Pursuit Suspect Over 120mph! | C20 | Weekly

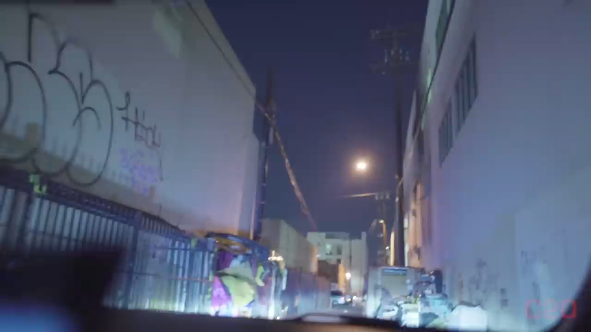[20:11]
No, he said dark blue clothes. You want to see? Yeah, there's a unit coming up to this guy right here. There's a guy walking right here, dark colored clothes with a jacket, and there's two units behind him. You see that? Mm-hmm. They got their spotlight on him? I think that might be the guy. I think that's the guy right there. The way he's walking, he looks kind of messed up. You see that? Yeah. Let's see if he runs toward us. If he does, then it's gonna be our guy.